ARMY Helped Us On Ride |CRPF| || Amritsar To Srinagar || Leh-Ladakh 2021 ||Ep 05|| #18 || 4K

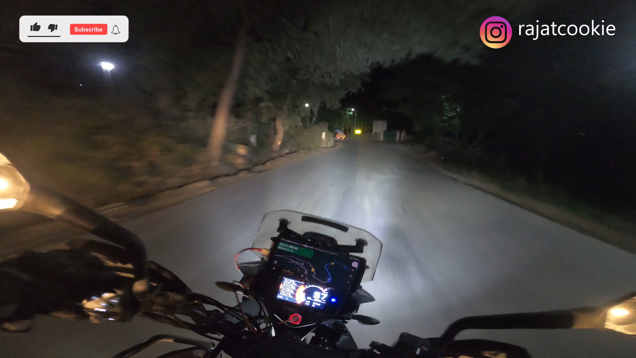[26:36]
मतलब बस हाइट पे जा रहे हैं और जितना हाइट पे अपने जा रहे हैं ना उतना ठंड बढ़ती जा रही है।
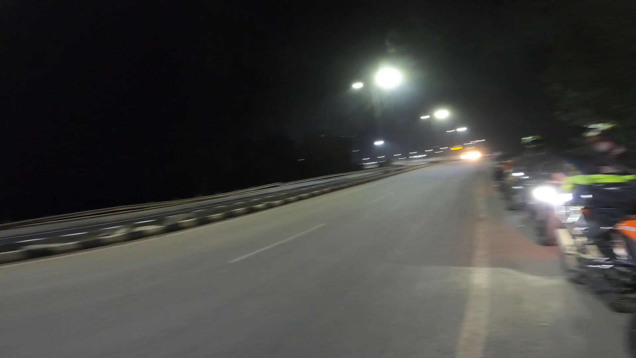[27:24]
तो फाइनली ये घाट सेक्शन खत्म, खुली रोड मिलेगी अब। अंकित भाई की भी हालत टाइट हो गई, उनके हाथ में बहुत दर्द हो गया।
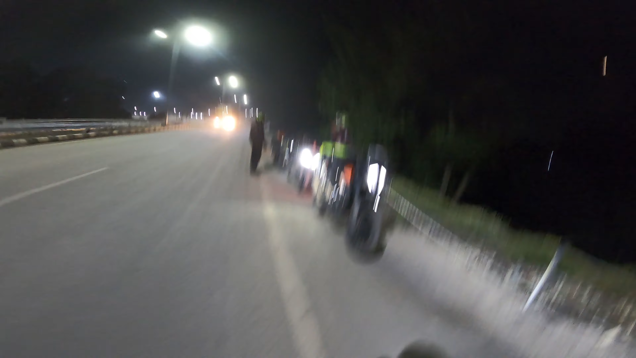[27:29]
बस अब स्ट्रेट रास्ता ही है आई गेस। अभी अभिषेक भाई और कुलदीप आ जाए पीछे से, फिर निकलेंगे आगे के लिए।